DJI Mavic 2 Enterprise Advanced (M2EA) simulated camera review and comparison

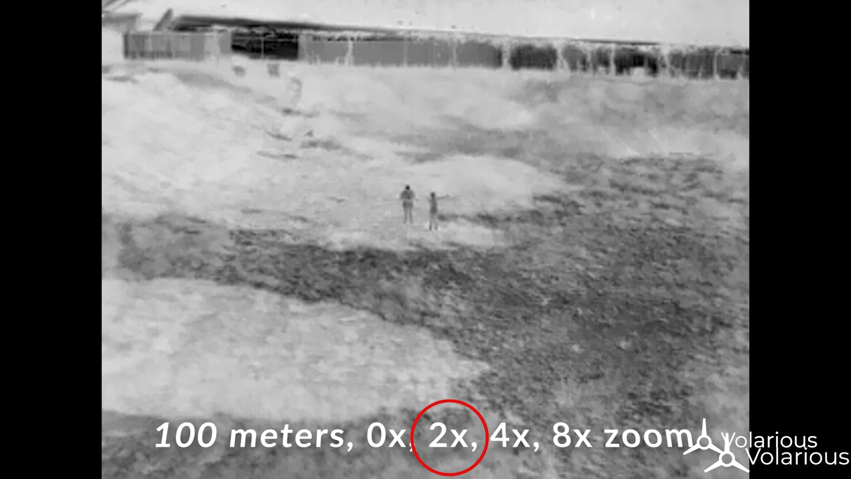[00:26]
It comes with an upgraded thermal and RGB camera.
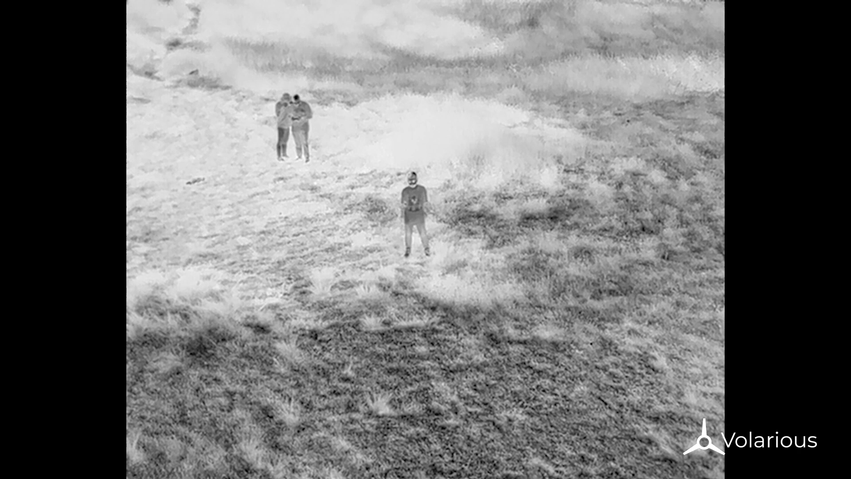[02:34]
The target is 50 meters away. What do you think?
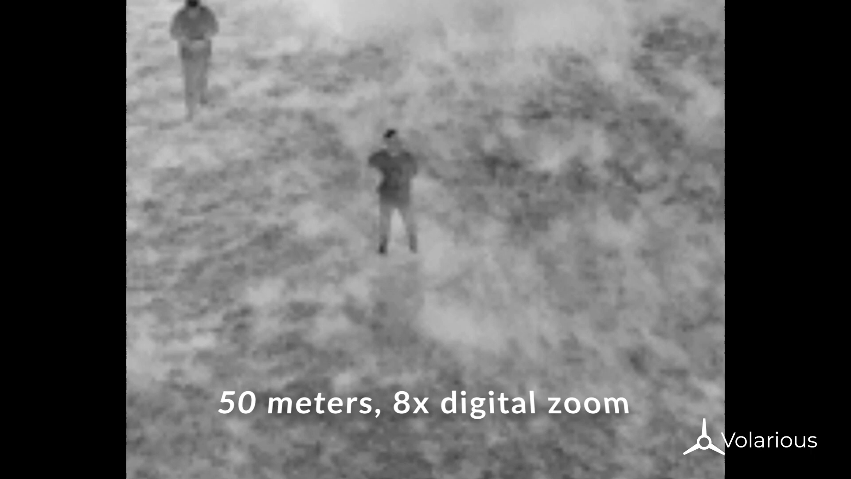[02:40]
At 50 meters, this is what you'll see on the remote. This is 8x digital zoom. You can clearly see the human targets.
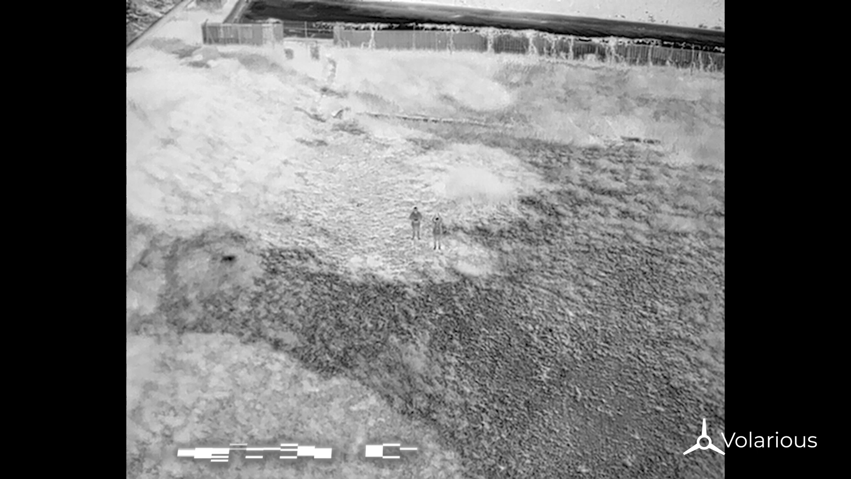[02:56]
Now, let's move a little further. Say 100 meters.
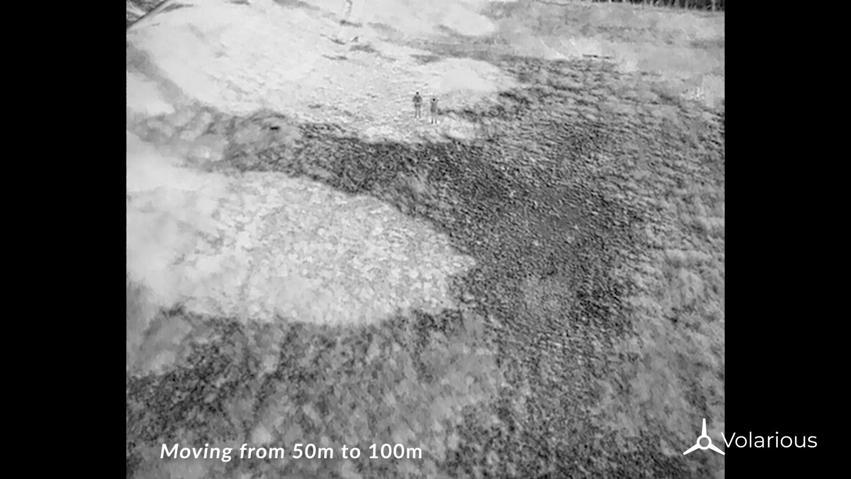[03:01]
Now, moving on to 100 meters.
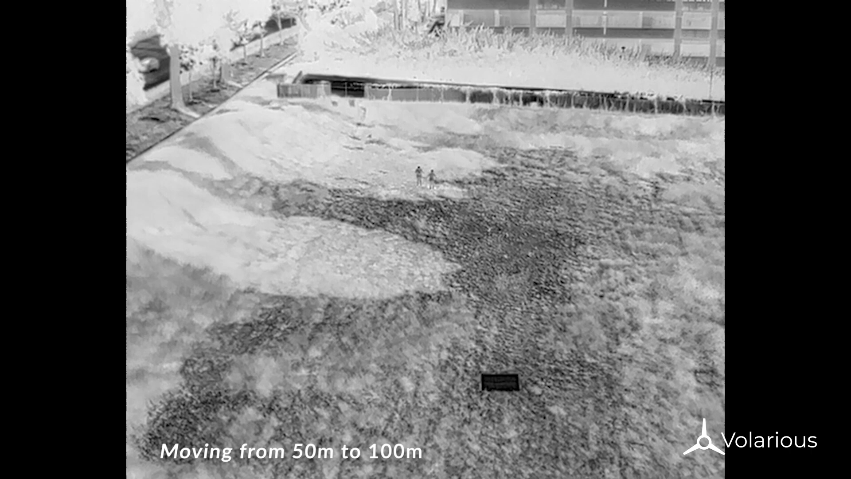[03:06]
At zero zoom, the human target is still clearly visible.
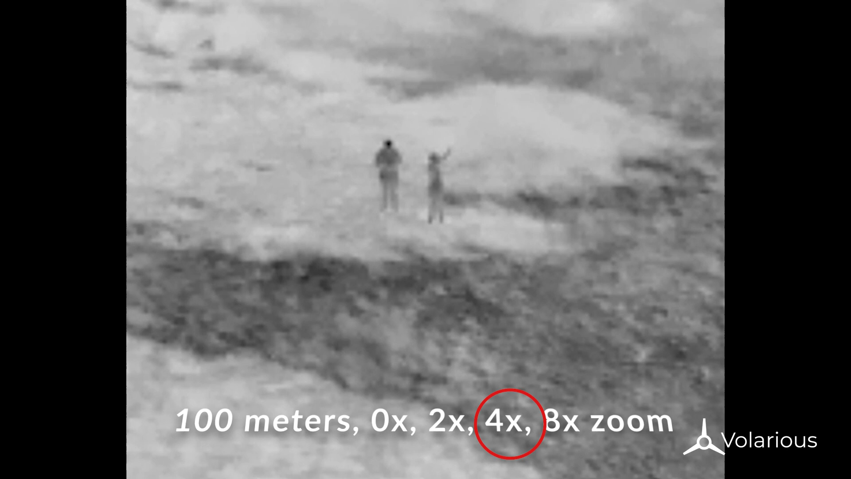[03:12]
4x zoom and then 8x zoom. You can start to see the 8x zoom. The target becomes pixelated, 4x zoom, but it's still possible to identify them.
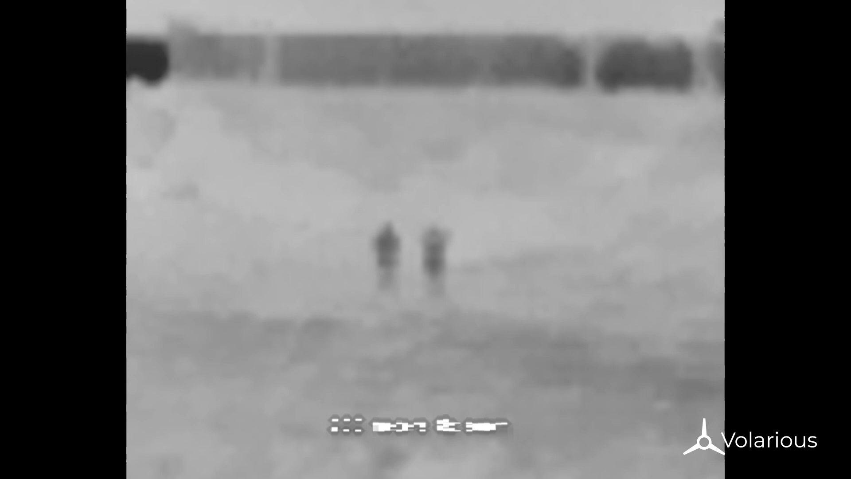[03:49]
At 200 meters, white hot is not that clear.
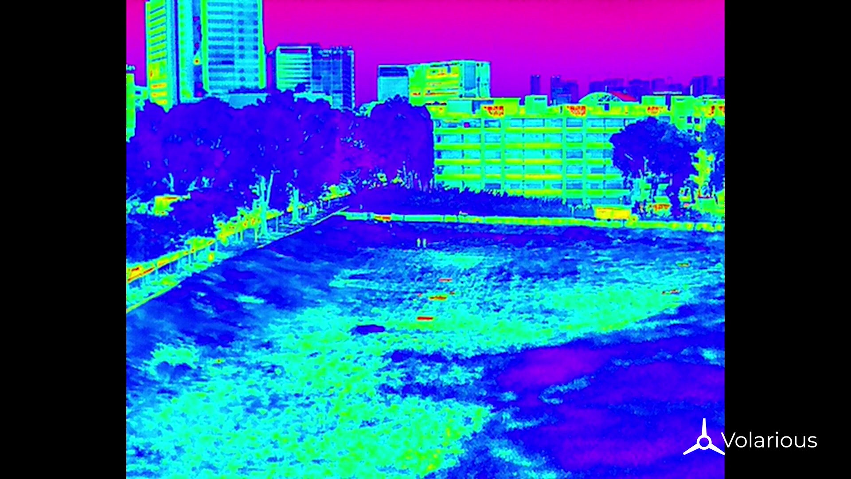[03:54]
We turned on the rainbow palette and we can clearly see there are hot objects there. But we can't quite make out if they are humans or not. At 4x zoom, the resolution starts to get really pixelated. And at 8x, we are unable to identify the human unless they are moving their arms.